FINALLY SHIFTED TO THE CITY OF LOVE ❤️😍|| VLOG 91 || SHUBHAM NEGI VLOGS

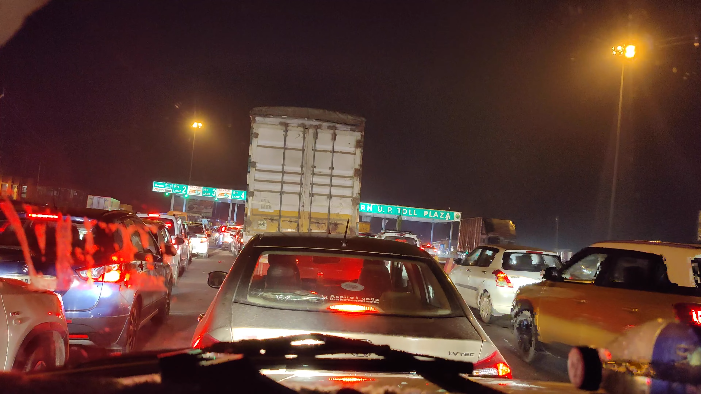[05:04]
तो अभी देखते हैं, इतना ज़्यादा जाम लगा हुआ है हर जगह, टोल पे भी इतना ज़्यादा जाम लगा हुआ है, बताओ जी।
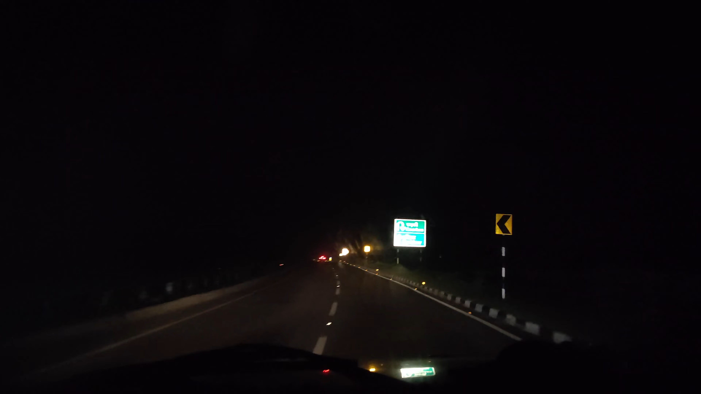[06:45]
जल्दी। और ये हाईवे काफ़ी सही बन गया है, तो एकदम स्ट्रेट जा रहे हैं।
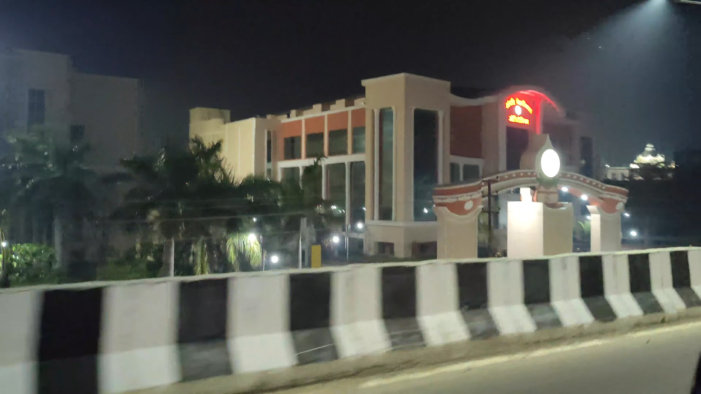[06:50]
और ये है पतंजलि योगपीठ। यार अब तो हमारी पेमेंट करवा दो शूट की, कब से अटका रखी है।
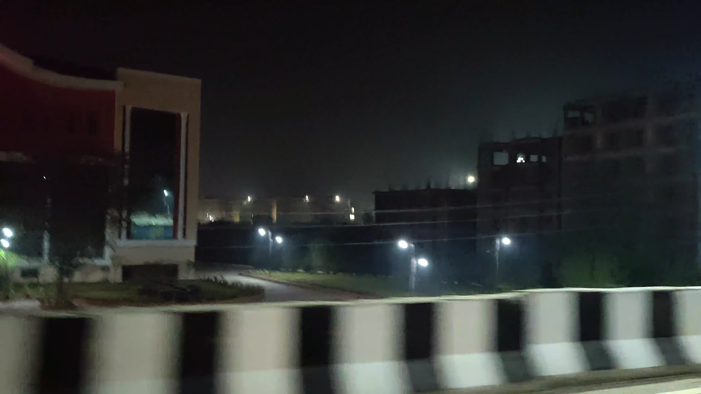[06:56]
रामदेव बाबा जी सुन रहे हो तो करवा दो प्लीज।
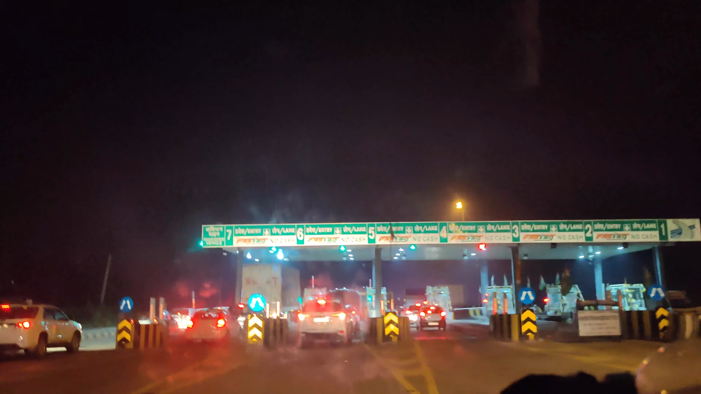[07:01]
फास्ट टैग से चीज़ बढ़िया होगी कि भीड़ नहीं लग रही है टोल्स में, जल्दी निकल जा रही है बाइक।